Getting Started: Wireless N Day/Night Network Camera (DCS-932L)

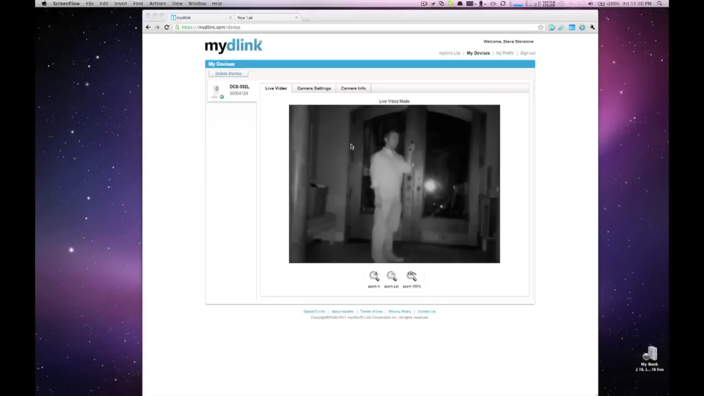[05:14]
I'm now able to monitor my home even in total darkness. Thank you and see you next time.